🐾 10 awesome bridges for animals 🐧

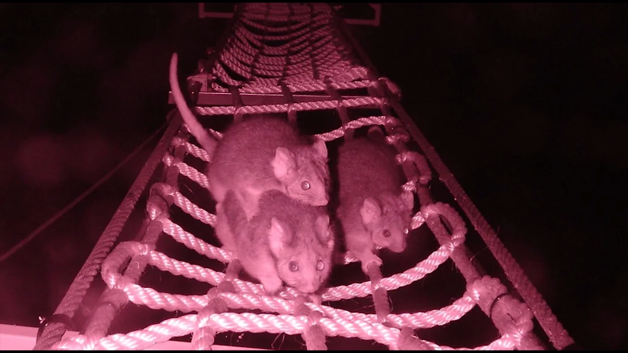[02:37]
Squirrel gliders and possums use the rope bridge at night, while cockatoos, magpies, and many other birds occupy in daytime.